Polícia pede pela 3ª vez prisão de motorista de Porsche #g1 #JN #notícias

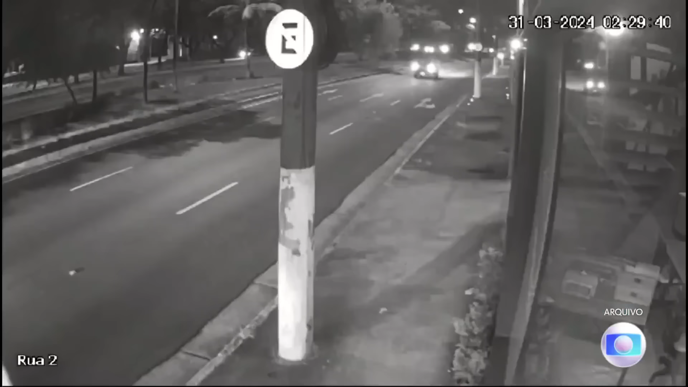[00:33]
que minutos antes tinha se envolvido num grave acidente de carro na Zona Leste de São Paulo. O motorista de aplicativo, Ornaldo da Silva Viana, morreu na batida.
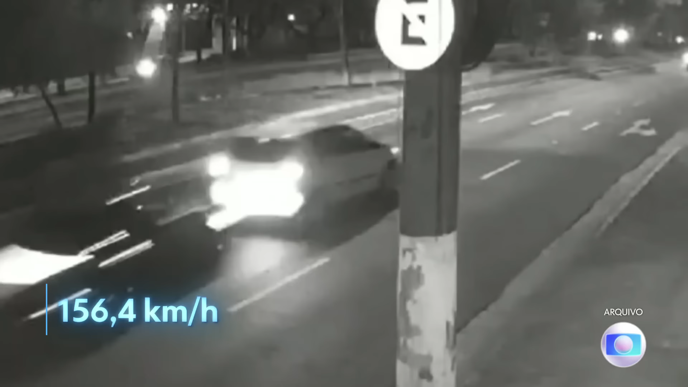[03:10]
a 114,8 km por hora momentos antes da colisão.